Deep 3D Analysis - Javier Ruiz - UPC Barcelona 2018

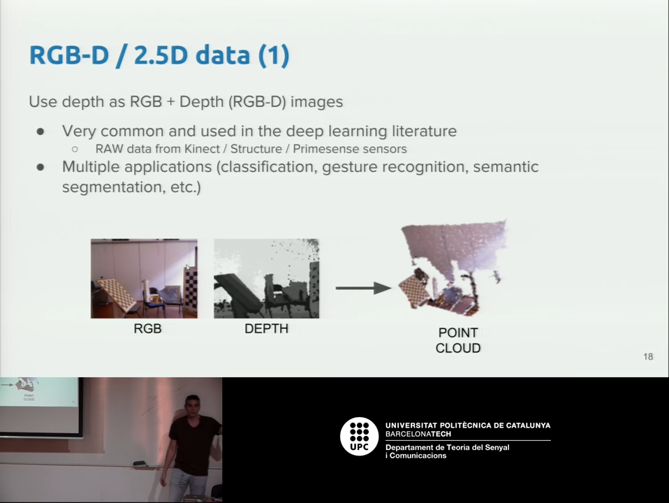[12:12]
the 3d point cloud so before doing this you can stop here and treat this as two single images into any common deep learning architecture that you know understood yeah so how can we add this depth image no the the most common thing to do is that are added as another channel known so you have the RGB three